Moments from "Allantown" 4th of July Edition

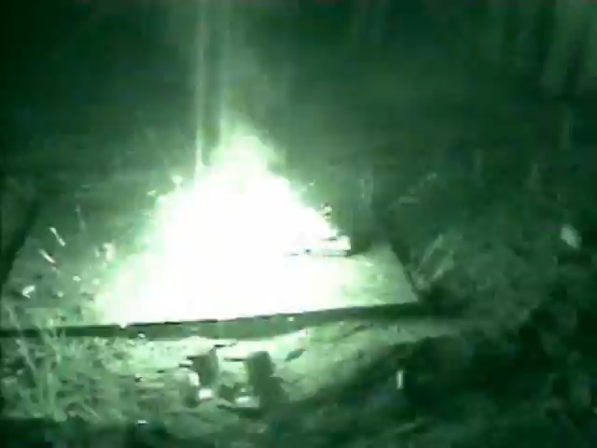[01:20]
Well, glad I wasn't there for that one. Is it done yet? All right, yeah. who died? Smoldering death. Oh man! Wow, that was just.